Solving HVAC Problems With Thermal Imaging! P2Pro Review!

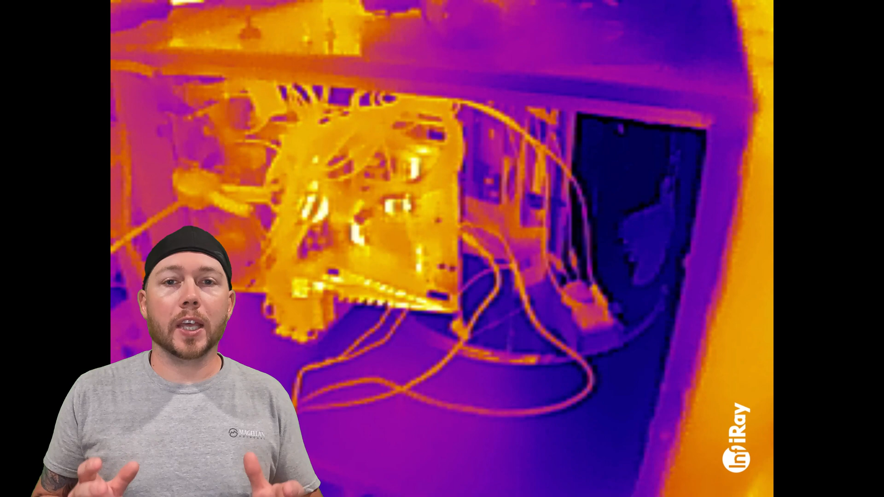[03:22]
This board is perfectly fine and you can see how much heat is generated from handling the 24 volt control circuit and the 124 volt blower circuit. Infra-ray cameras are awesome at finding inconsistencies and electrical components and luckily we don't have any here. Outdoor units are known for their high operating cost and that's because they pull a
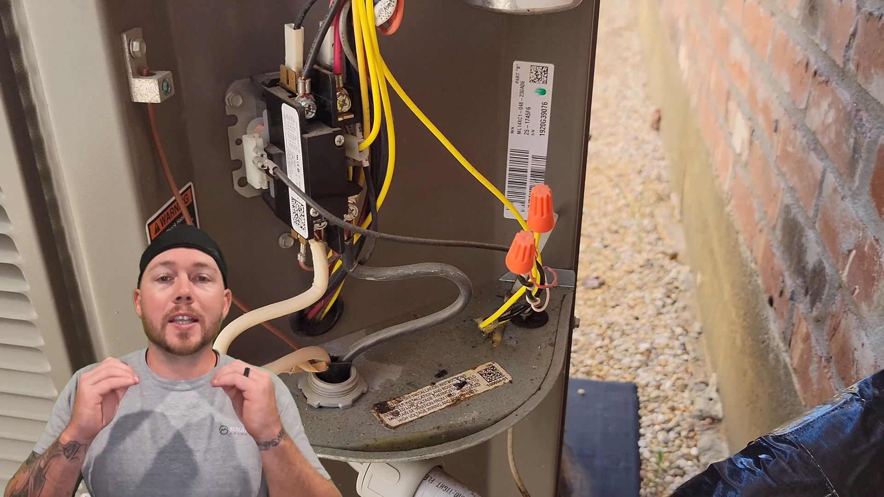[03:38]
ton of power and when something is pulling a ton of power you can find hot spots due to loose connections so let's see if we have any here.
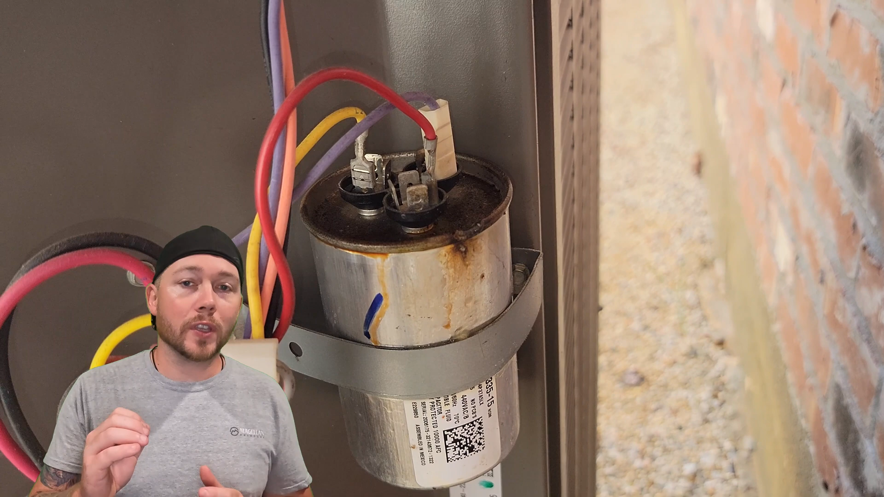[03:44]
Luckily on this contactor we don't have any hot spots which is nice but
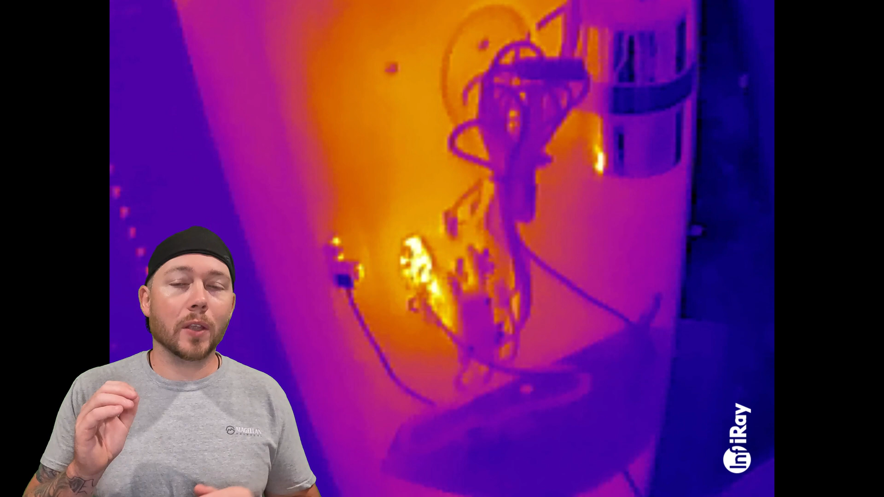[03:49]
you can see that the coil on the contactor is running pretty hot.
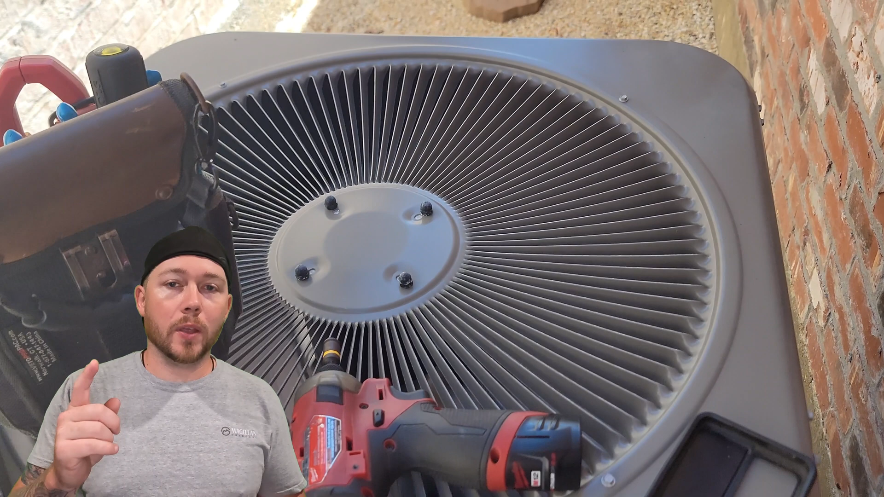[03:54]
The two main components on the condenser are the fan motor and the compressor and if you look right here you can actually see the fan motor on top and the compressor down below.
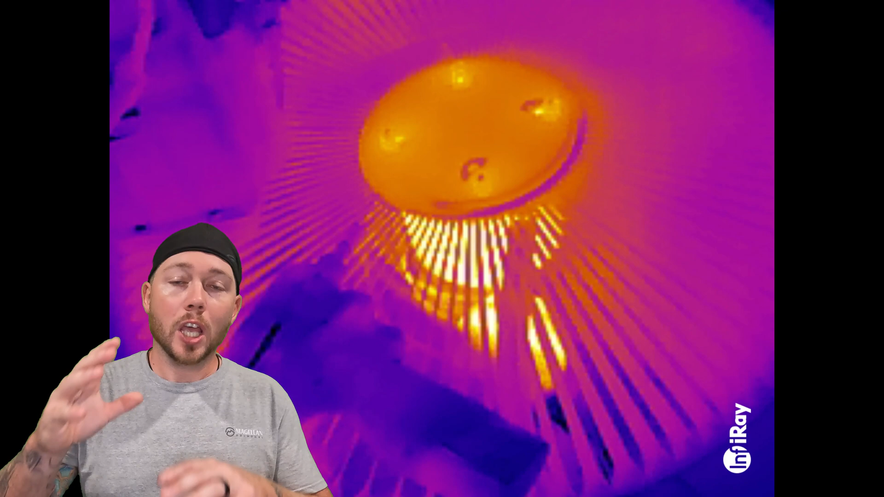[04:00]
Both of those are operating perfectly normal.
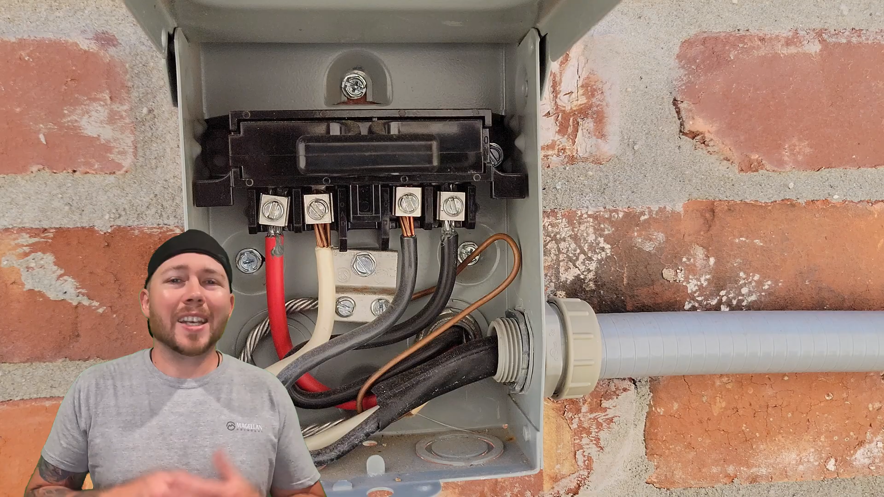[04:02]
Now the disconnect wasn't so lucky.
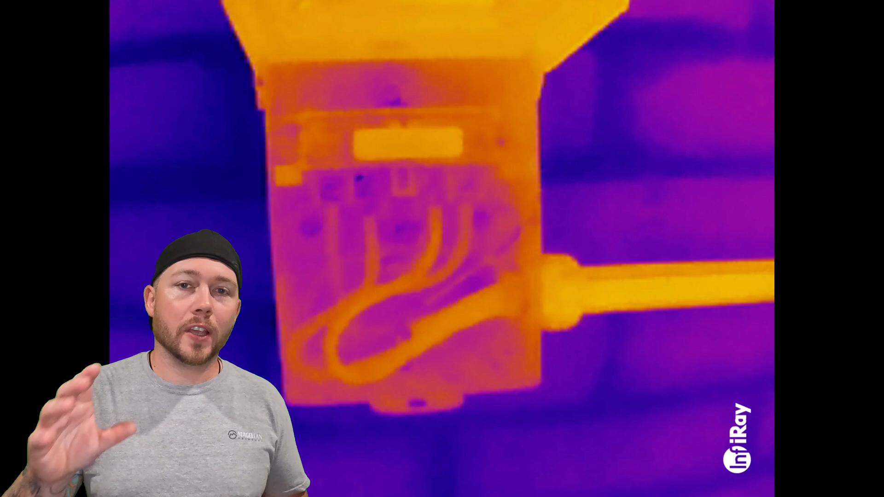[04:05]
You can actually see the line side wires are perfectly fine but the load side, condenser side are starting to get a little warm.
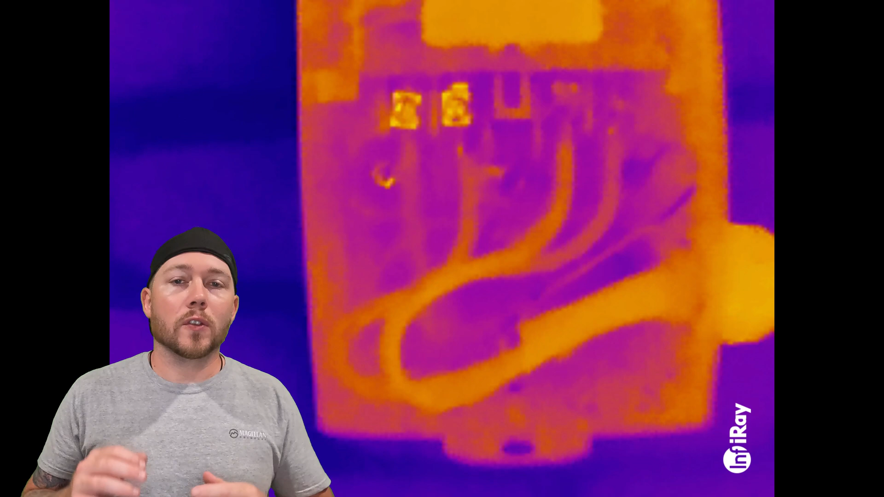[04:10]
So we're going to take a screwdriver and tighten those down and hopefully that corrects the issue so we don't have any burned up lugs in the future.